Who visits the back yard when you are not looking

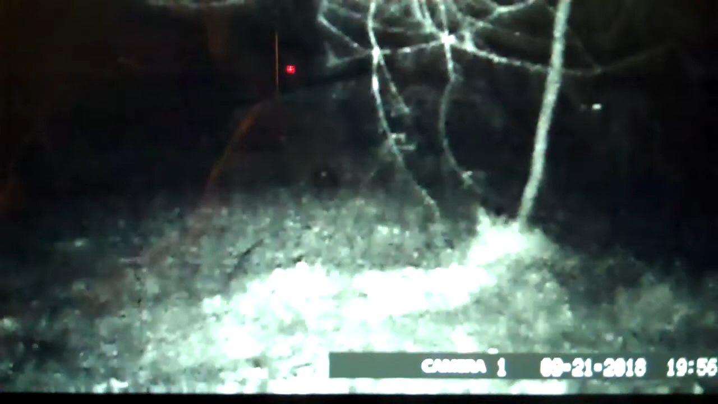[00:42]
there's a couple deer little deer just wandering through
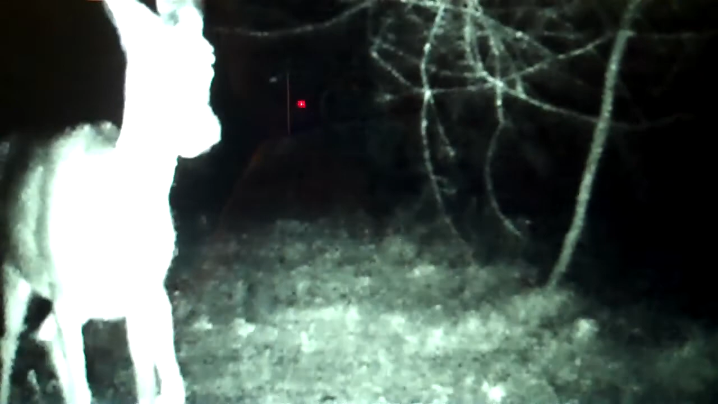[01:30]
whoo smile you're on camera camera oh Mr.
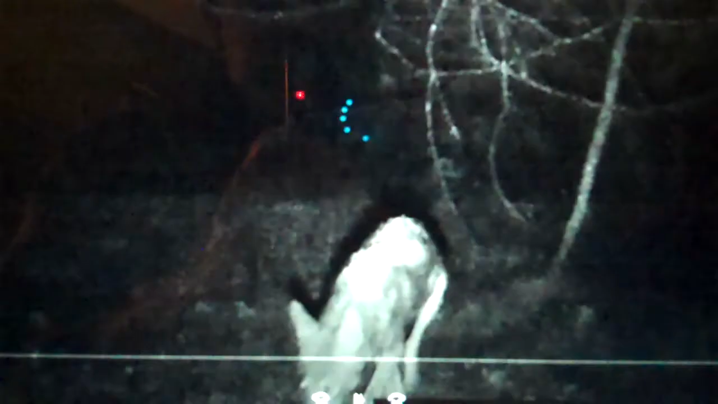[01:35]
Coyote that's what happened to my neighbor's chickens
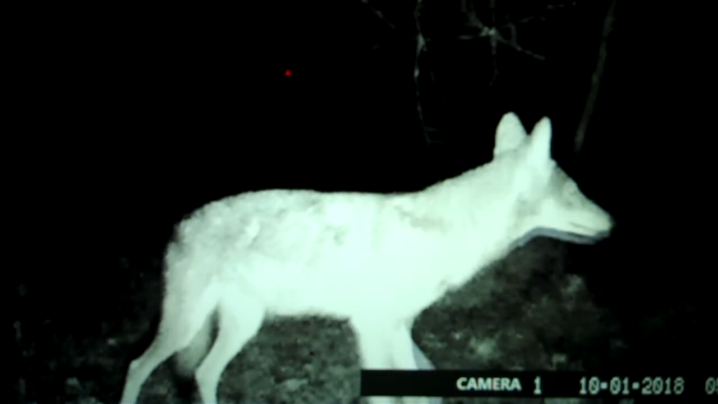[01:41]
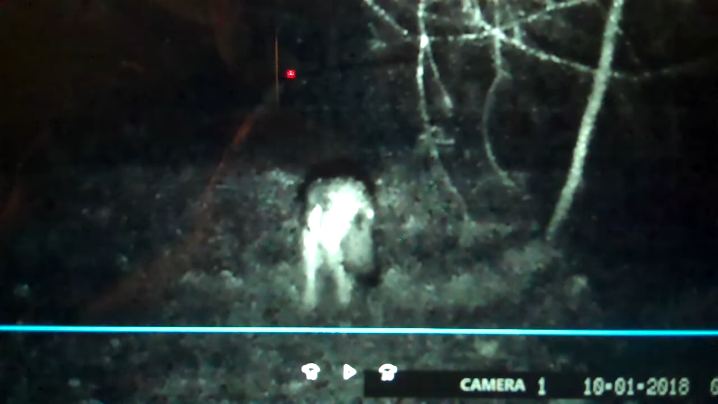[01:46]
some deer sneaking back through the background there's a mama and two small three small ones three small ones that's triplets
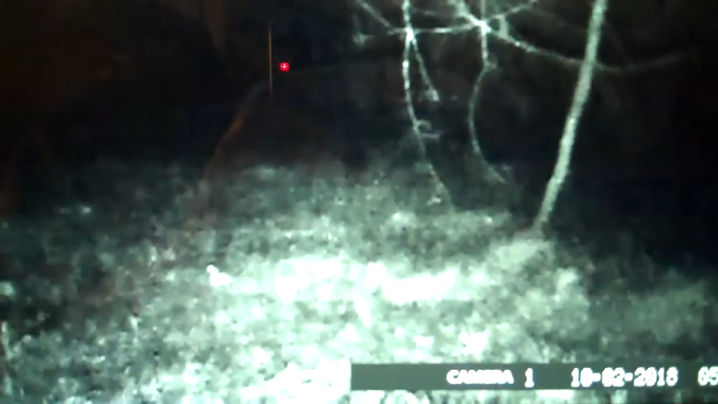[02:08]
Mr. Coyote again got a little buck coming in
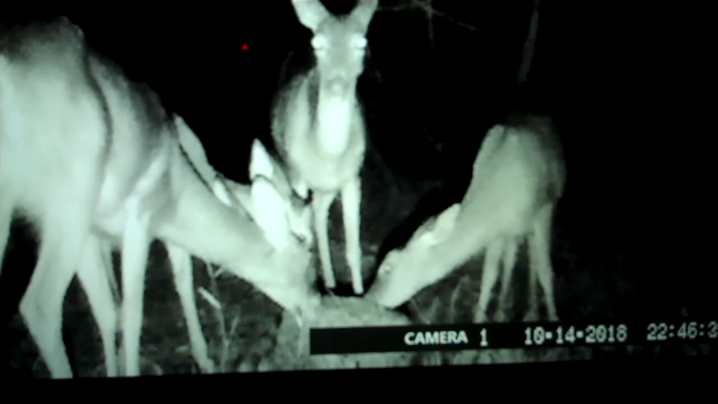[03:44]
that's a little buck that's a little buck he's got little knobs on his head right there
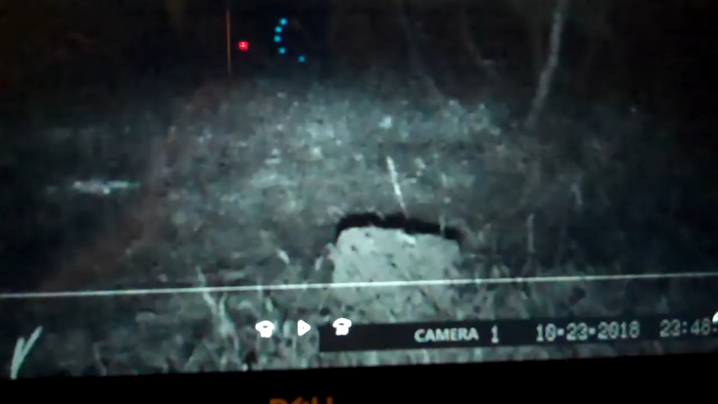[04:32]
and he's over here he's rubbing his antlers on those trees
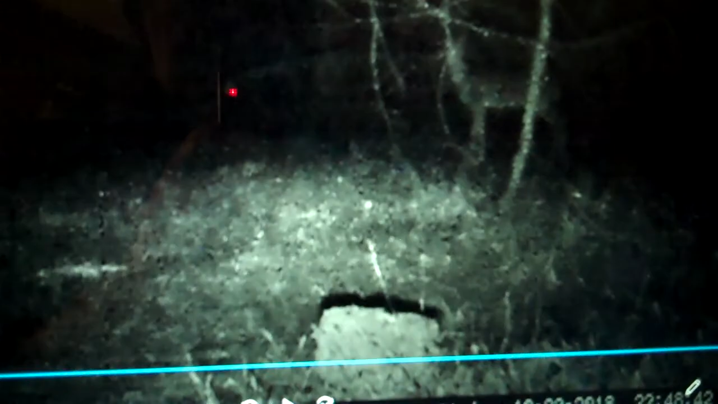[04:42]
there he is it's a six I think it's a six pointer
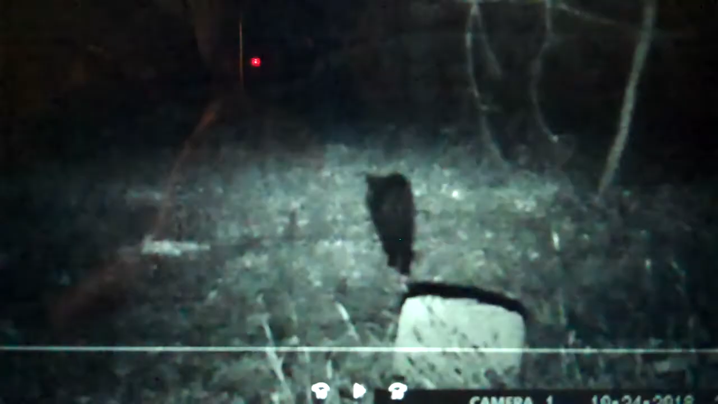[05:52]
there goes the cat black cat Halloween
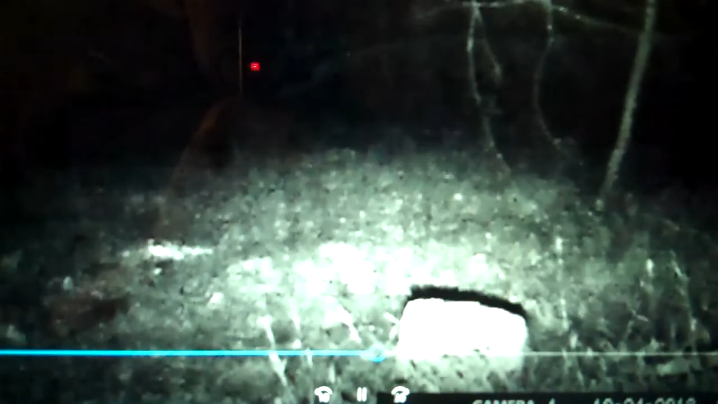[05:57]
Coyote's back that's the big one